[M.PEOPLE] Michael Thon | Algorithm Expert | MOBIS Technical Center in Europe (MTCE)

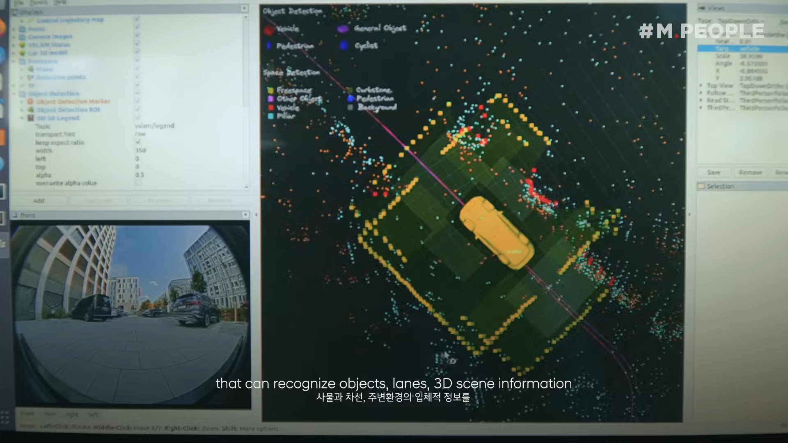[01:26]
We have to find algorithms that can recognize objects, lanes, 3D scene information just from the camera images.